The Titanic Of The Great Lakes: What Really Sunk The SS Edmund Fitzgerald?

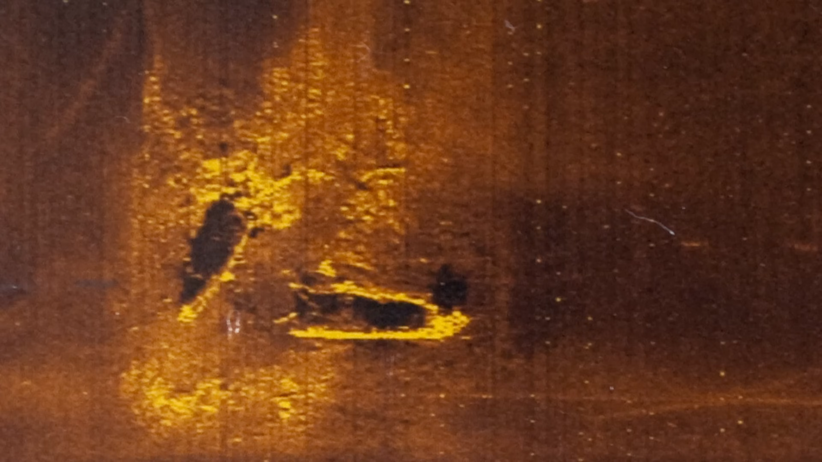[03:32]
But recent sonar scans suggest something different.
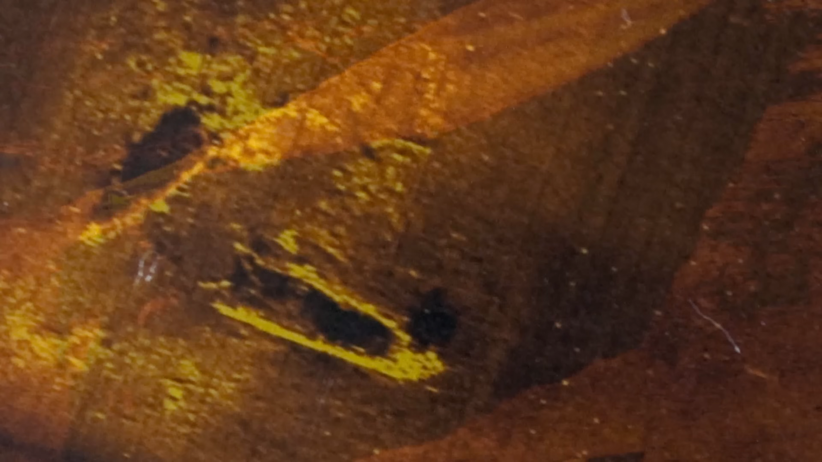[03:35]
The positioning of the ship in two distinct halves
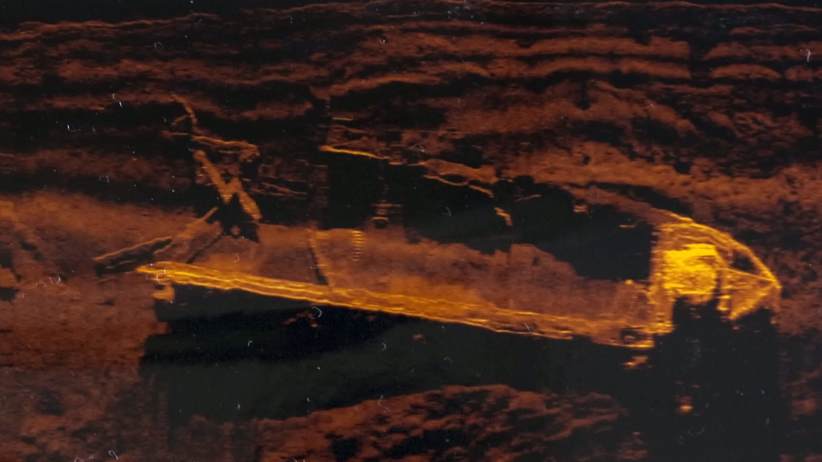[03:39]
indicates she may have split in two before she went down.
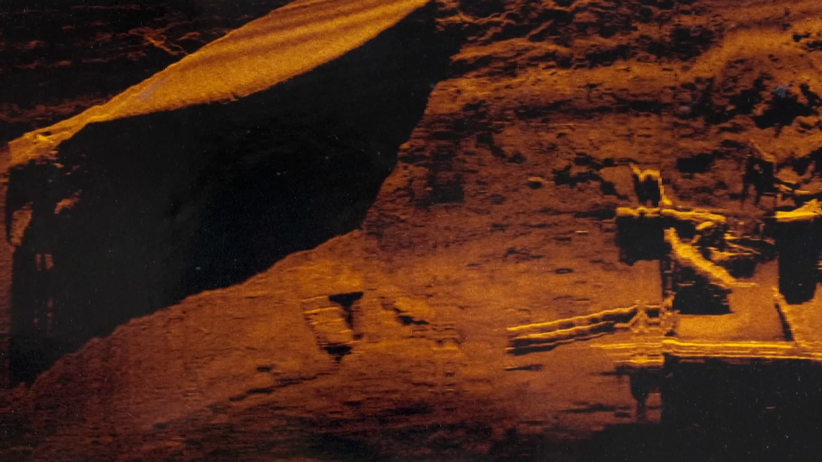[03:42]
I wonder if we can't shift the thinking to this other possibility,